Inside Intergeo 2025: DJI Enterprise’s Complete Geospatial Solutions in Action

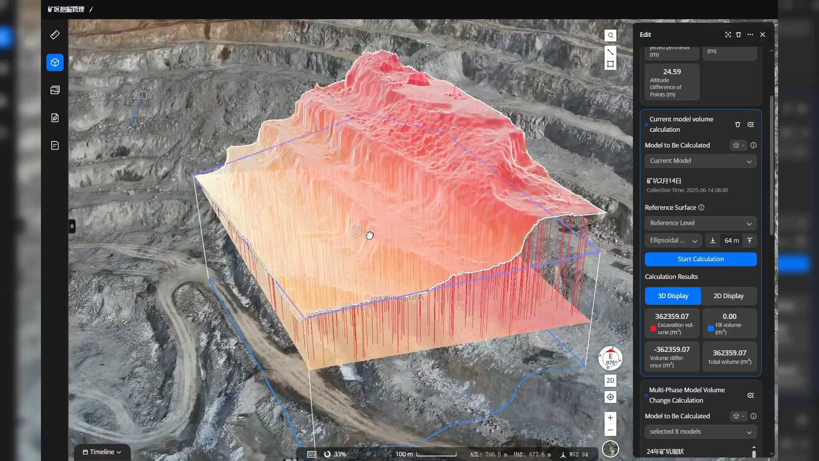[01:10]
There is an analyser module in FlightHub 2 that makes it possible to measure, for example, the volumes. You can do a cross-section and see what's the slope and also you can measure the distance,
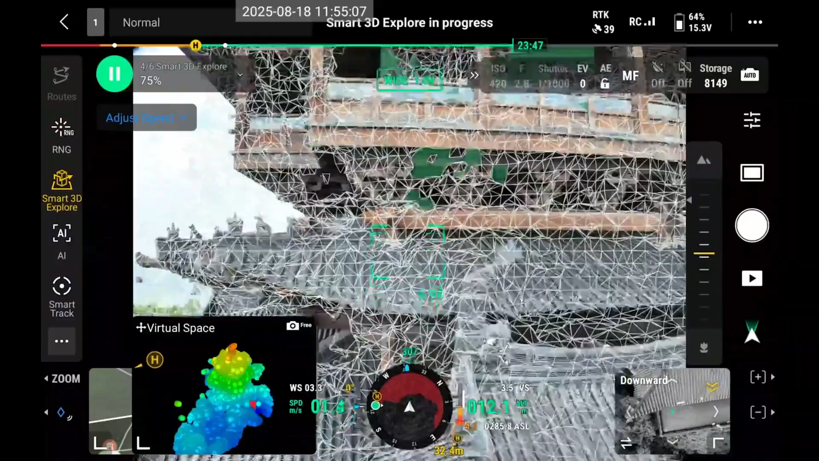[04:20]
But if you frame an area, and then the drone can autonomously explore this area, and then creating a detailed flight route on the Pilot app.
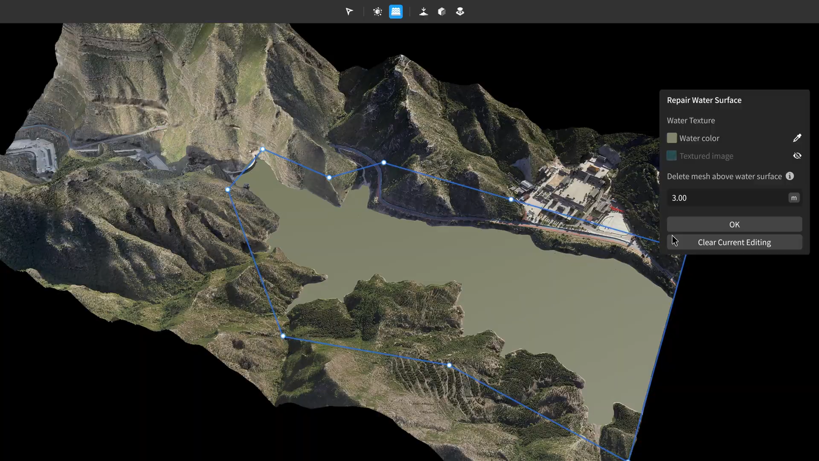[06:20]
On the other hand, you can also use it to adjust the point cloud data.